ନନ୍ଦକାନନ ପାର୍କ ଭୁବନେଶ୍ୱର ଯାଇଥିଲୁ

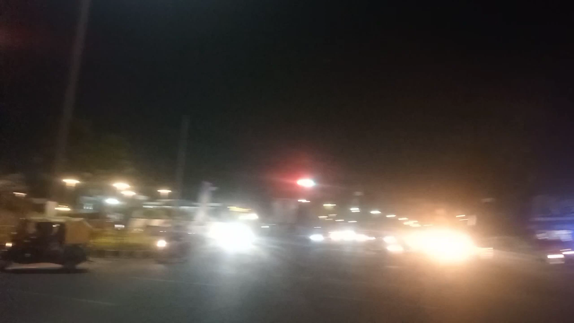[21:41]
Yaar dekho traffic jam. Yaar dekho. Ye dekho Lalchand Jeller. Ye ki Odisha ek number Jeller showroom.